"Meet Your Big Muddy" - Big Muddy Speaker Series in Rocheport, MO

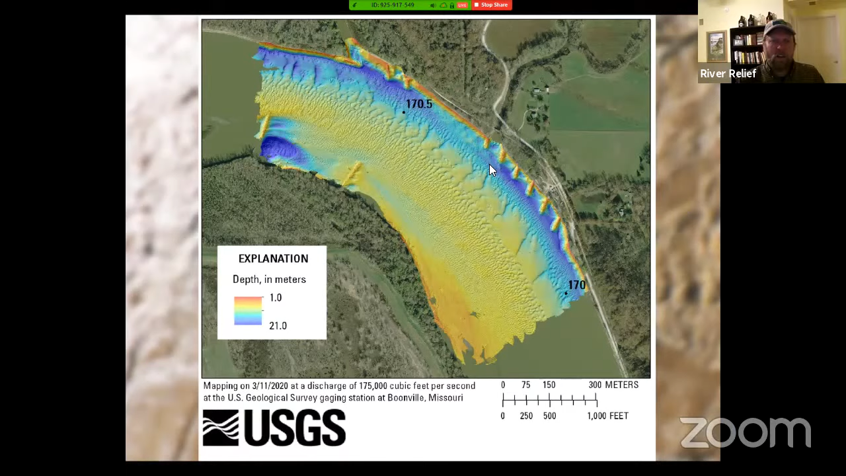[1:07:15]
We'll get that page up here in the next couple of weeks and you can see what she's going to talk about. But she made this map and she'll get into more detail about it. But basically it gives you this little look at what the bottom of the river looks like, which is essentially sand dunes, sand and mud down there. Just kind of zooming in a little bit, you know, at each of those winged dykes, there's big scour holes. It's where all the big catfish live. And you really get a feel for that texture of the river.
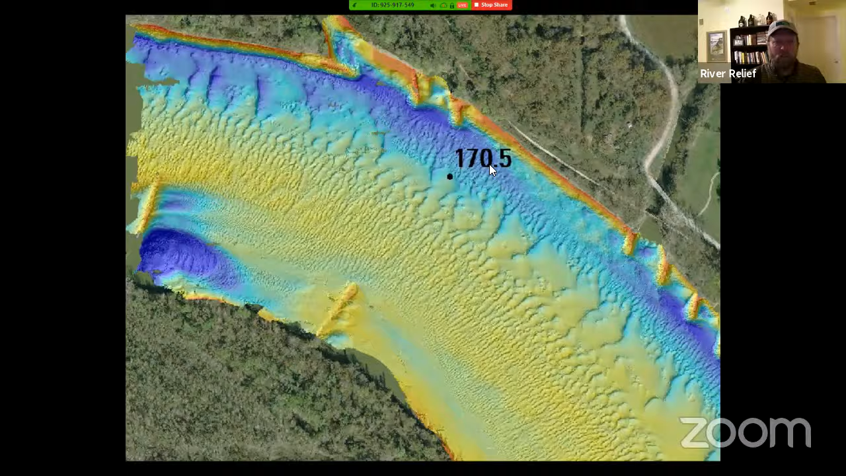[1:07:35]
It's beautiful. Just kind of a few little look at some of the weird creatures that live in the river.